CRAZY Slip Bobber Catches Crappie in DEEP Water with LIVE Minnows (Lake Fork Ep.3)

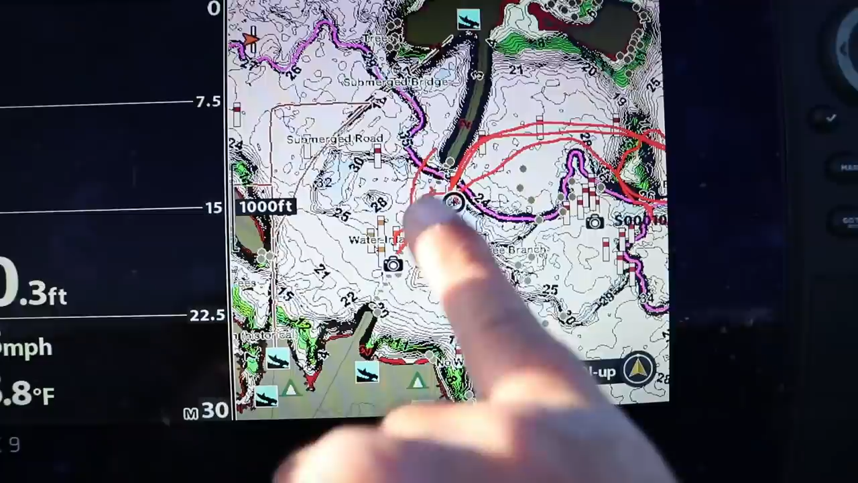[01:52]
this is the lake master's mid south chip highly recommend it just purely for the buoy system it shows the buoys you can drive through but this
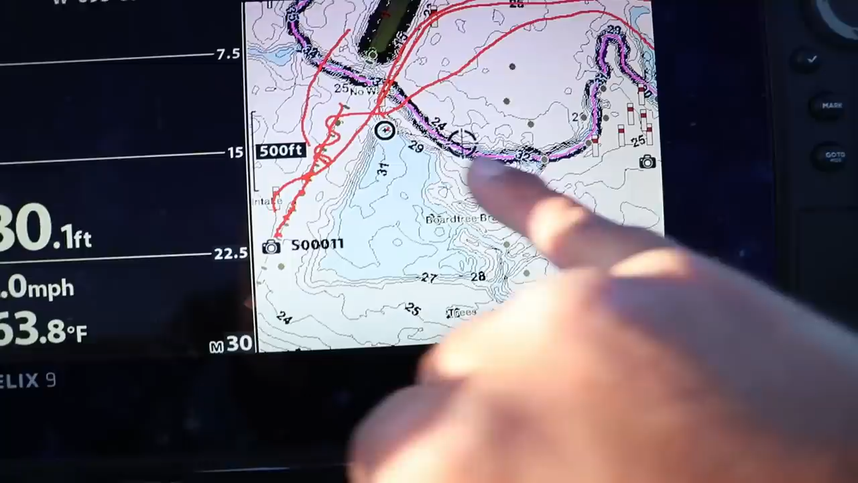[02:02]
purple line that's the creek channel and all I'm gonna do today is just troll the edge of this creek channel all the way through basically I you can see I was pre-fishing
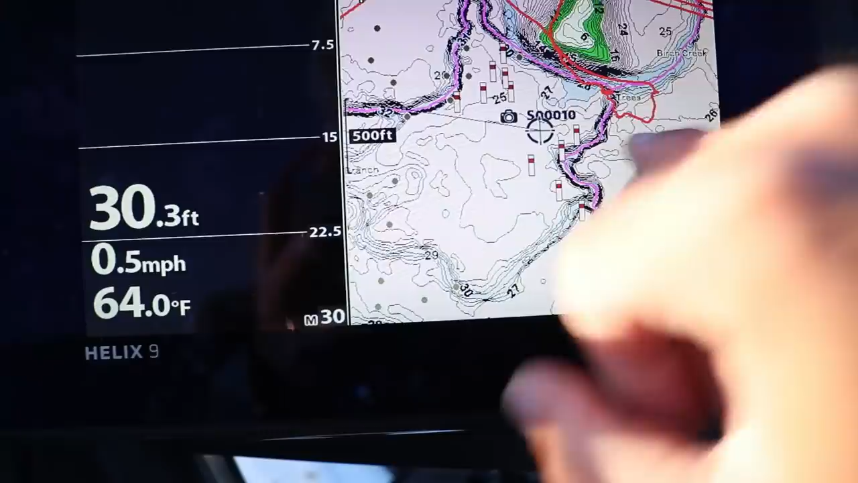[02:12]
On screen: depth 30.3 ft, water 64.0°F, speed 0.5 mph
this area you got two creeks coming together right here so I'm hoping that might be a good spot but these fish right now this time of year crappie
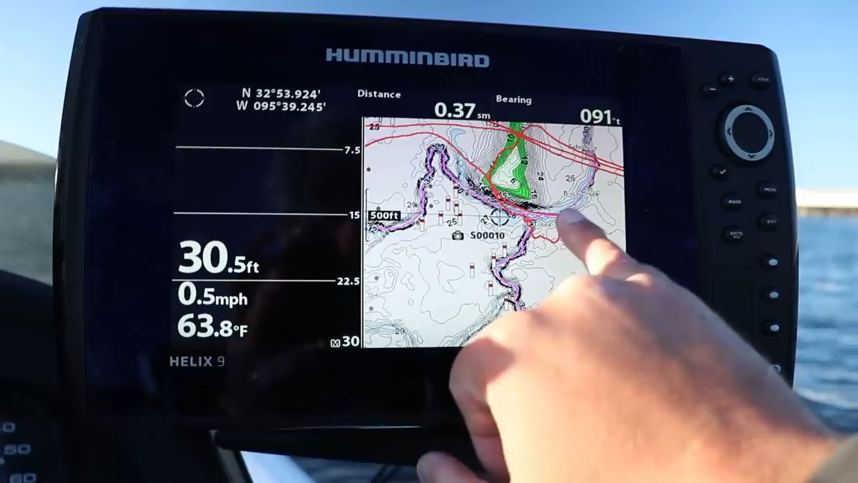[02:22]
On screen: depth 30.5 ft, water 63.8°F, speed 0.5 mph
they use this creek channel as highways you know on lakes that are
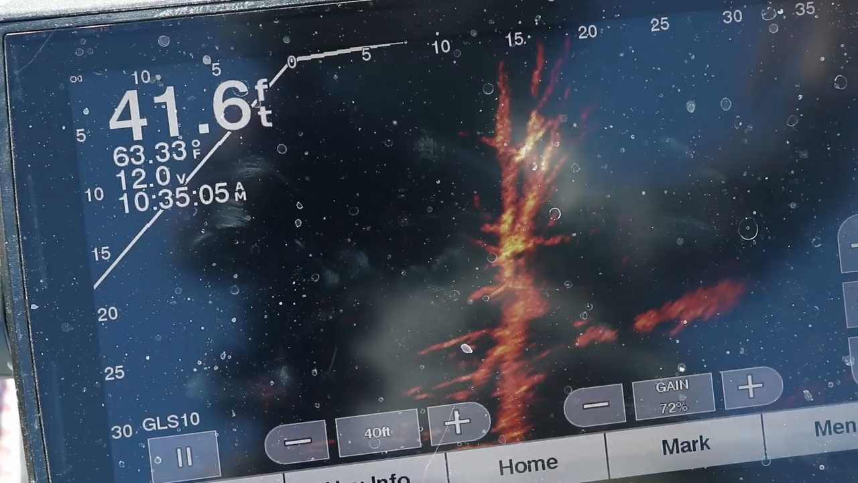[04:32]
On screen: depth 41.6 ft, water 63.33°F
let's get the live scope down there since I did find the school of black crappie we're going to do something that I don't know gets done a whole lot out here slip
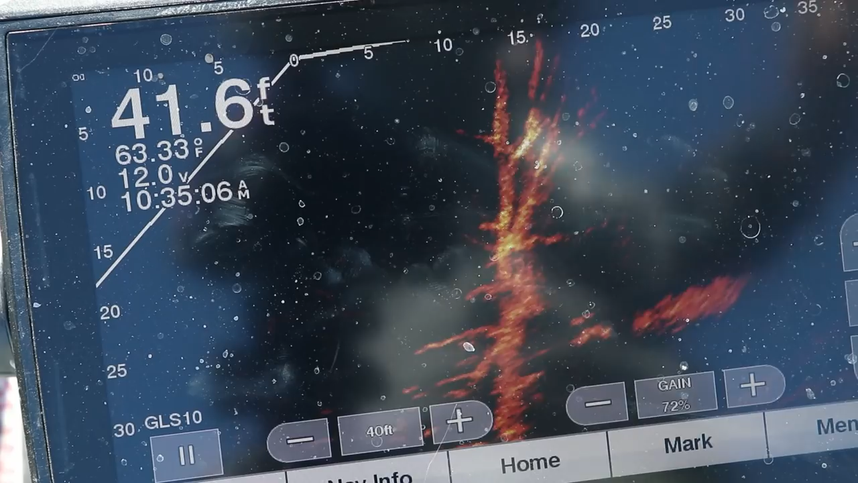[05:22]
On screen: depth 41.6 ft, water 63.33°F
we gotta get a slip bobber setup going with the eight-foot ACC
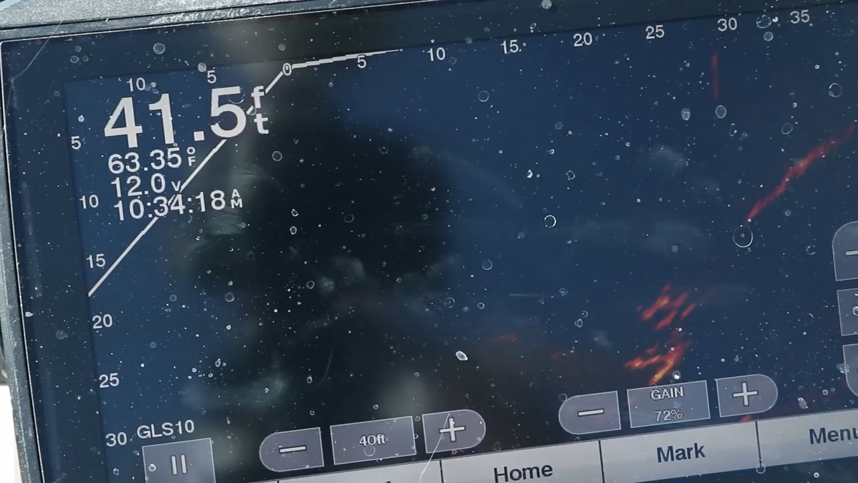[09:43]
On screen: depth 41.5 ft, water 63.35°F
now let's get back over there you can see them on the live scarf there are a ton of them on that tree that's what i like to see right now i don't think they're that big but i think they're going to be
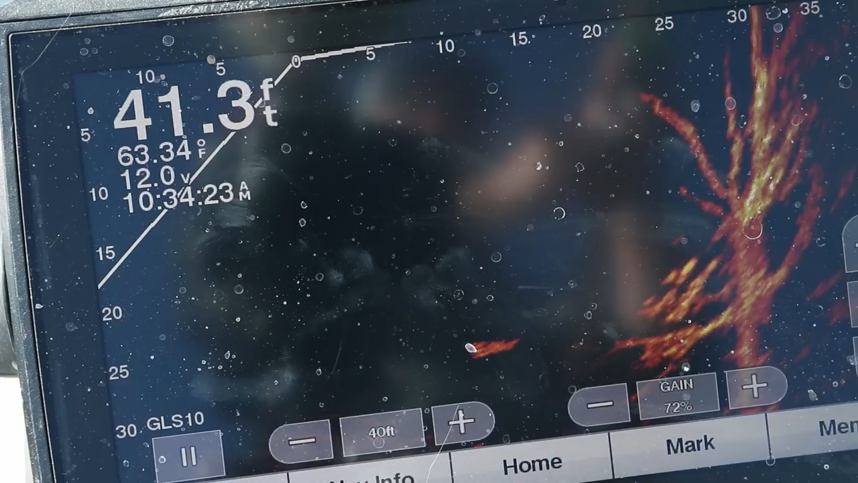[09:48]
On screen: depth 41.3 ft, water 63.34°F
a bunch of you know 11 possibly 12 inch fish
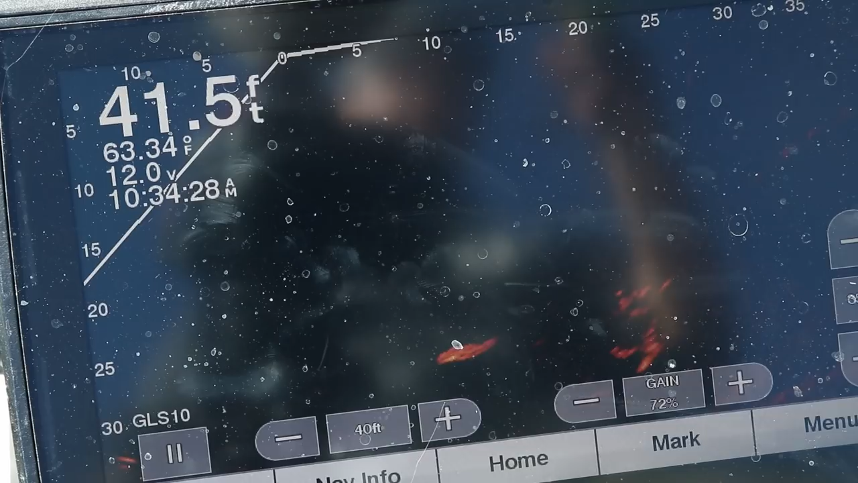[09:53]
On screen: depth 41.5 ft, water 63.34°F
i might need to add oh there's one oh no he came off
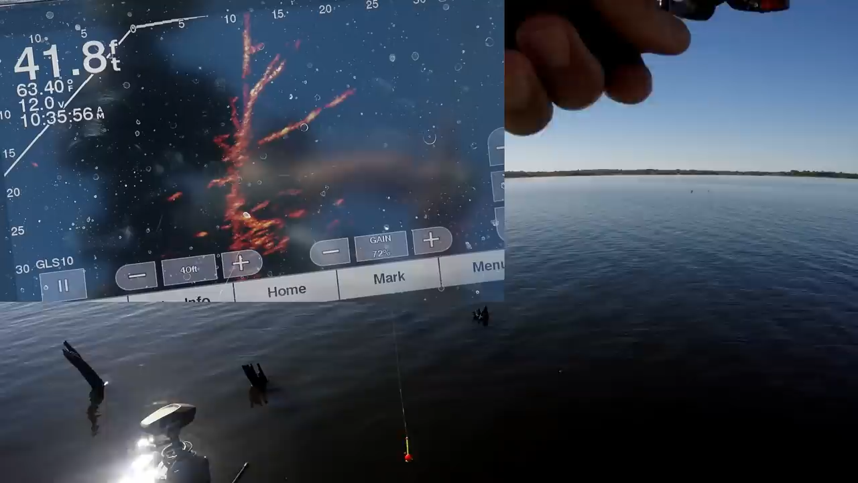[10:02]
On screen: depth 41.8 ft, water 63.40°F
i was going to say i might need to add a little more weight because this bobber is not holding straight up and down but you know what i think it's going to work as kind of like a tip up bobber